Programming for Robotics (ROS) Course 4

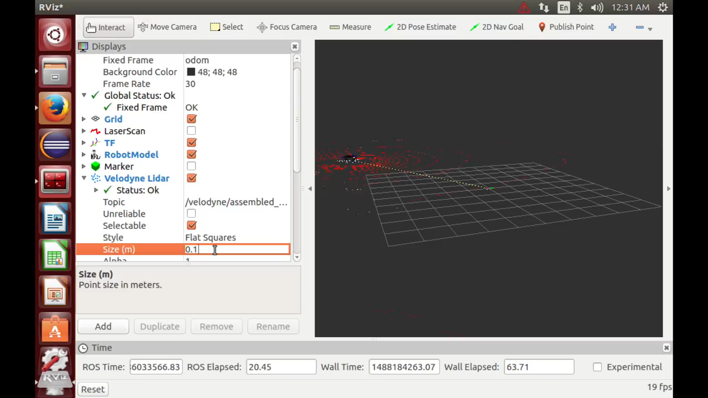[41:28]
so this is how it should look like the localization of the robot visualization and also the laser data visualization
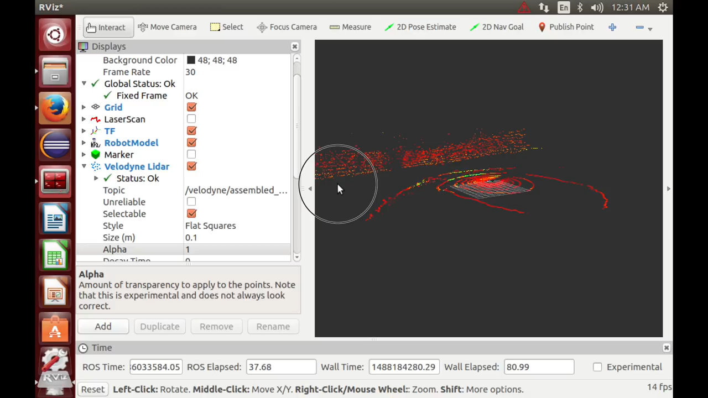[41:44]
in respect to the robot and